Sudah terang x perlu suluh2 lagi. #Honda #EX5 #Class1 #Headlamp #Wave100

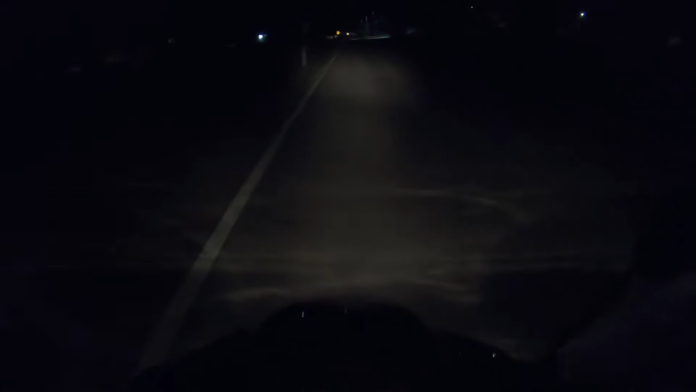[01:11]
Jadi atas masalah ni lah saya ambil peluang lah malam ni. Hari nak hujan sebenarnya ni, tapi saya test sekejap nak tengok macam mana keadaan. Okey, jadi pada hari tu lah, kalau siapa yang pernah tengok video saya lepas, saya ada convert saya punya motor ni kepada lampu yang Wiscato.